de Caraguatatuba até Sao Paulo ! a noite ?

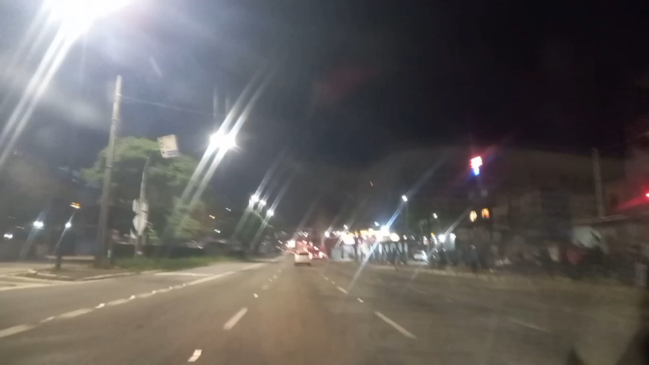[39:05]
Nosso lado esquerdo aqui, Terminal João Dias.
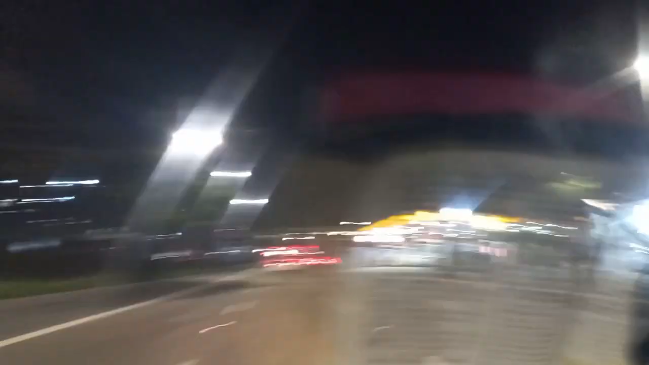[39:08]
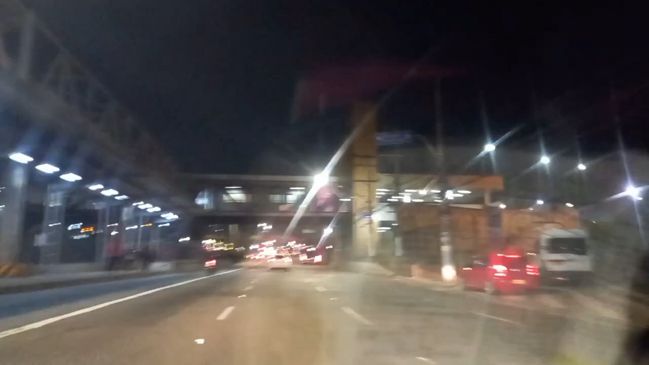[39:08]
Terminal e a estação tudo ligado, pessoal.